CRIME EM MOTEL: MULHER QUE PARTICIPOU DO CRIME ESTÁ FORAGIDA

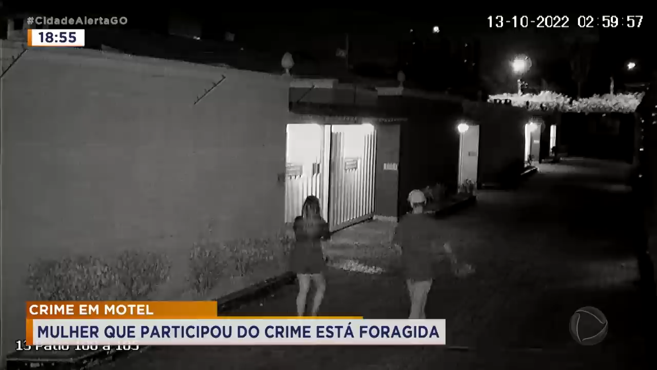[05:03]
pé Essa que a gente Não qualificou ainda Que está foragida Dá para ver Que tem um Aparentemente Um corpo enrolado Num lençol Ele teve que pagar Esse